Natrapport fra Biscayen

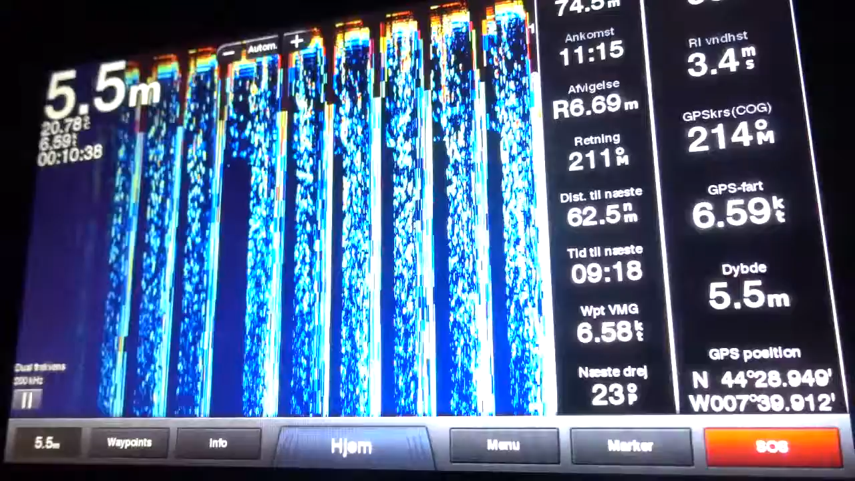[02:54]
On screen: depth 5.5 m, speed 6.59 kn
Den siger, der er 15,5 meter. Vi tror, det er en delfin, der har været henover der.
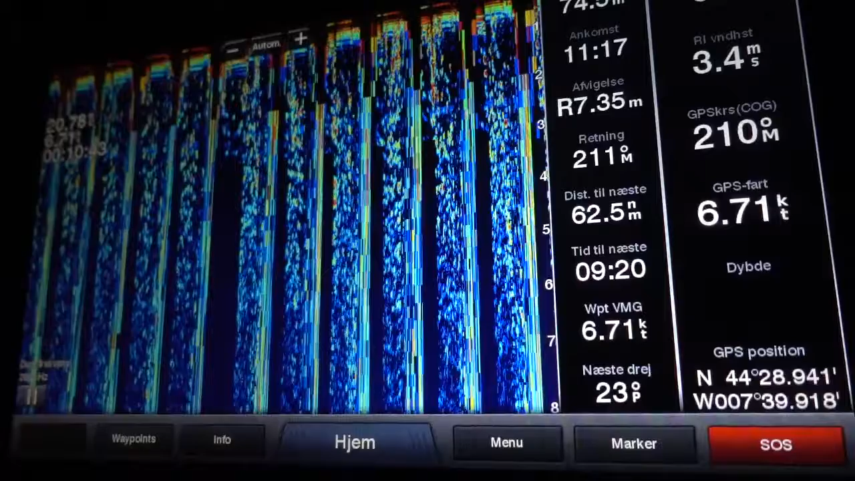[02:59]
On screen: speed 6.71 kn
Men lige her skulle der være omkring 4 kilometer dybt, og det er så derfor, at vi ikke kan noget.